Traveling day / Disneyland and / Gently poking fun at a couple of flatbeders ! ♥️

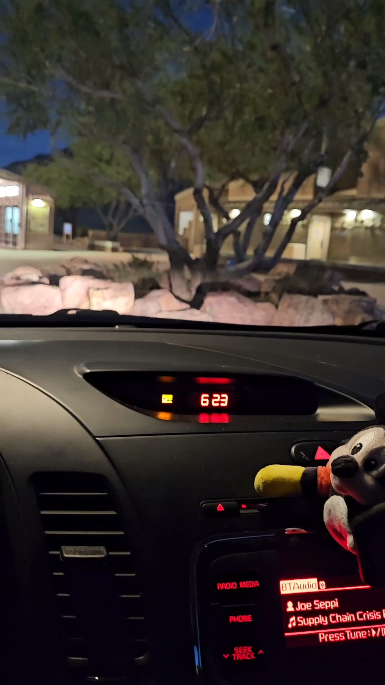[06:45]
And we're almost to Quartzsite. So this is the rest area I normally stop at.